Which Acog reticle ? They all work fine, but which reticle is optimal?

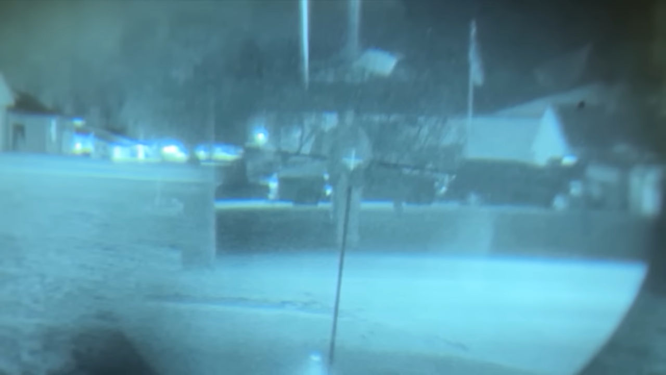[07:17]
The tritium is dim enough to take a precise shot under passive night vision if you use a higher mount like the Unity Tactical Cog Mount.
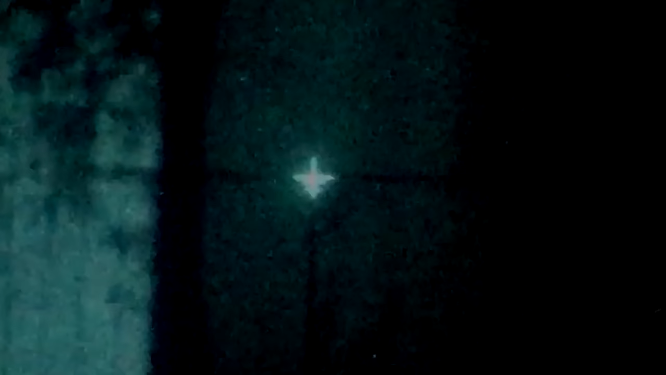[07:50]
This blooming under nods covers your point of aim and renders the ACOG quite a mess to use which brings us to the final lighting condition. Light into light.
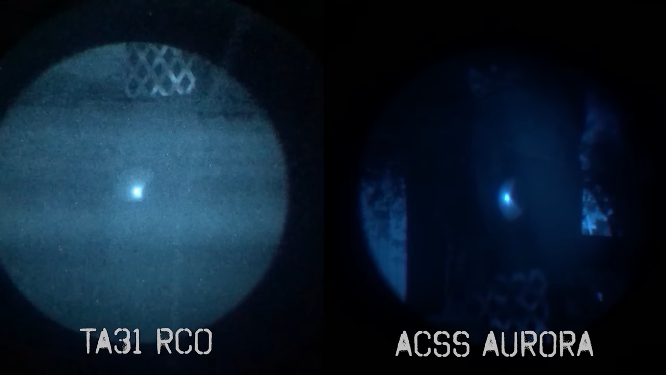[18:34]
The good news is that you can't see that far under night vision to shoot passively anyway, so the tip will serve you just fine in the rare instance that you practice this.
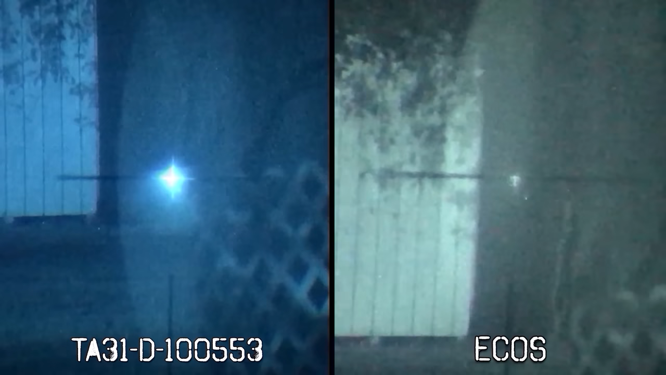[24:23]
Under night vision you can see the difference in illumination shape and if we turn them down a bit you can really see the difference in the section that's illuminated.
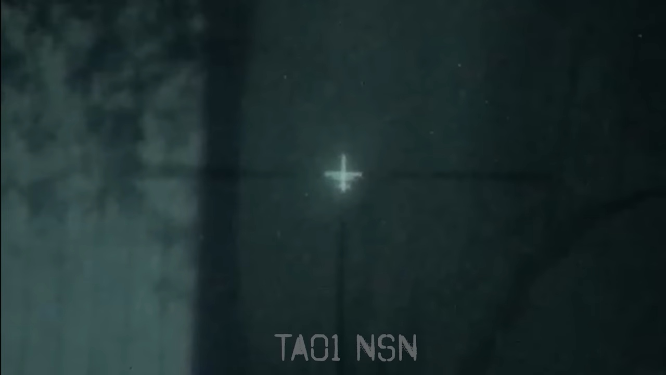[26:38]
This reticle stays thin the whole time if you don't to deal with the tape or adjusting the LED knob. The usual blooming expansion from the previous models during the day is not an issue using this model.